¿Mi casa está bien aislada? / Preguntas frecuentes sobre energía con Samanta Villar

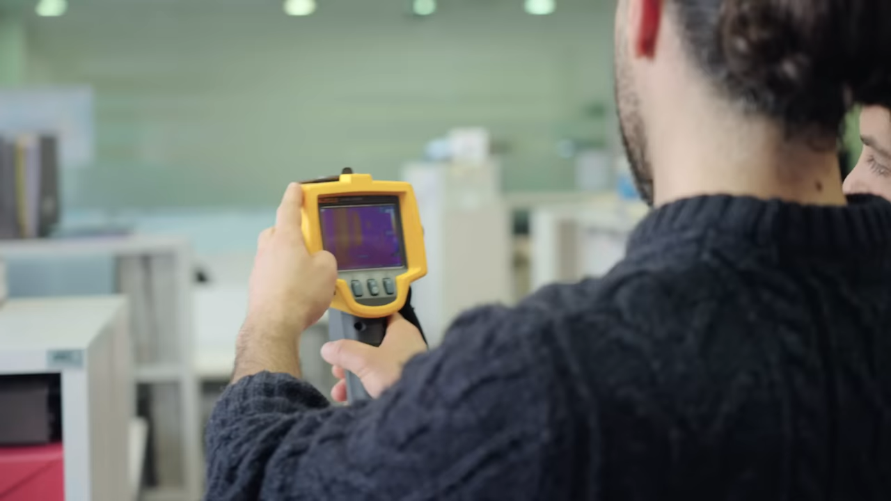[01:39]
de parte del inmobiliario, y si llegamos a la ventana, nos da la temperatura del cristal,
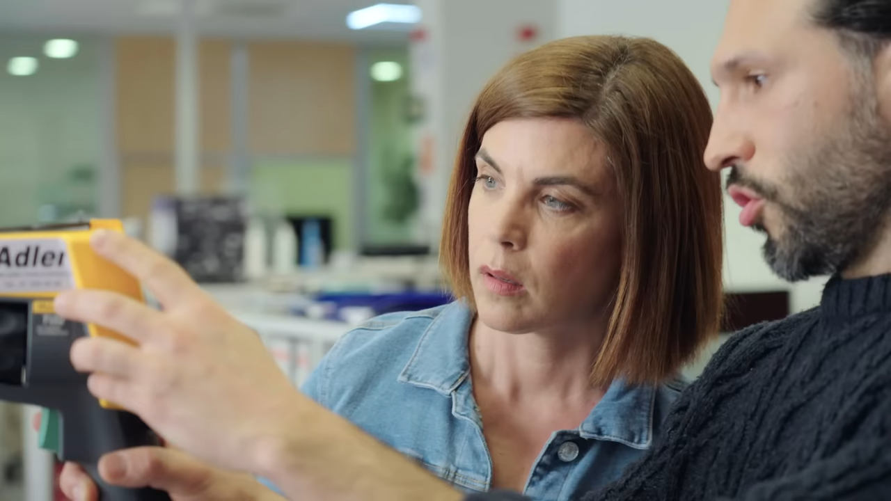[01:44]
que podemos comparar con la temperatura de la pared, ¿no?
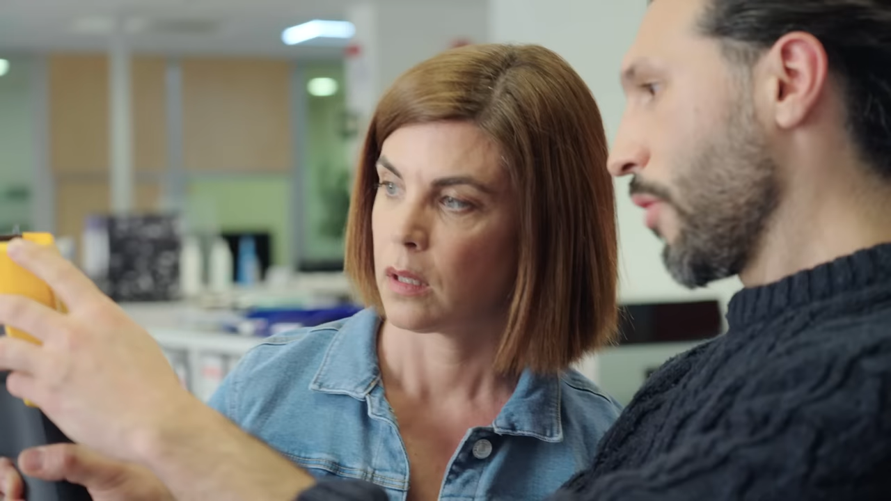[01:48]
Que vemos que es muy similar, pero si miramos al marco,
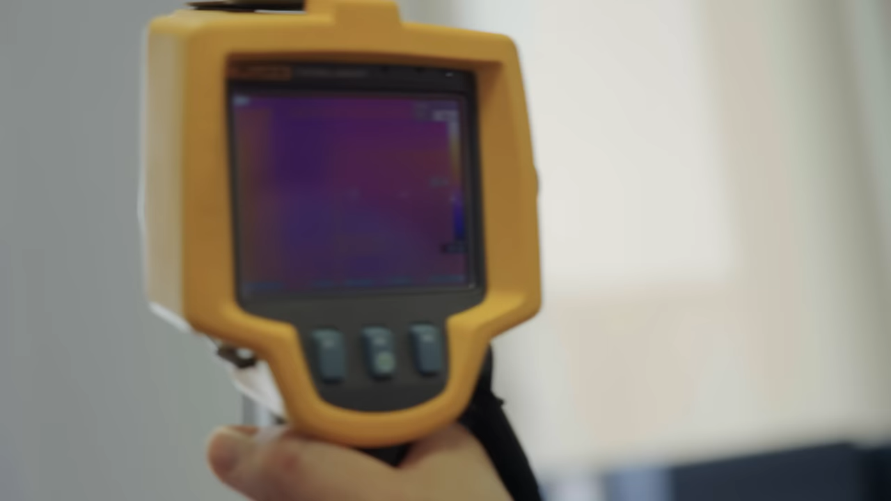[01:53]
ya vemos que la temperatura varía respecto del cristal y nos acerca a la temperatura exterior.